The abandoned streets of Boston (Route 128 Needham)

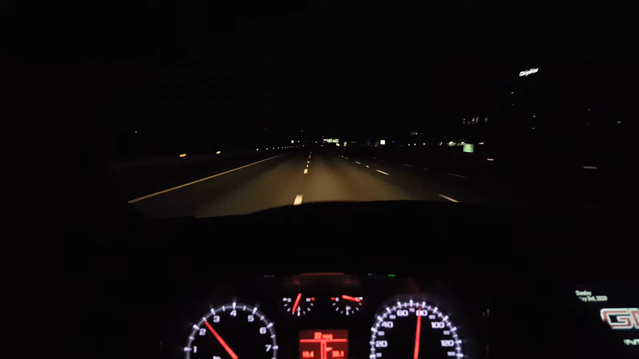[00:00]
128 in Needham, approaching WCVB. We're the last people on Earth. It's a little eerie, I tell you. There's this one car that's ahead of us.
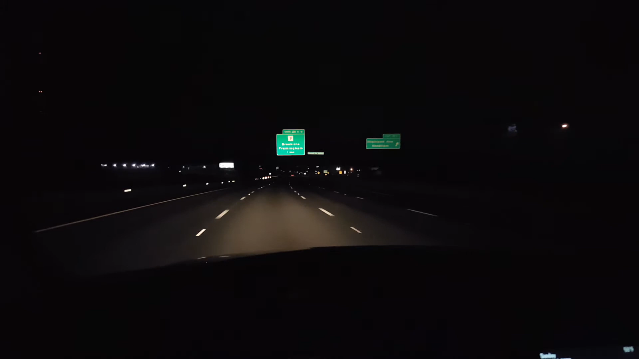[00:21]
He probably wonders why I'm chasing him. Two on the other side of the road. One's a truck. This is how empty the streets of Boston are. Mile after mile of nobody.